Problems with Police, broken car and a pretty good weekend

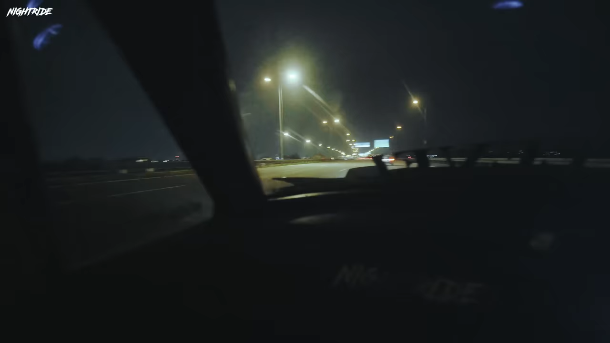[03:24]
On the highway. And we don't know what they are gonna do. They are pulling out Bozo. They are pulling out Bozo. Fuck me! So, basically what happened is we were going.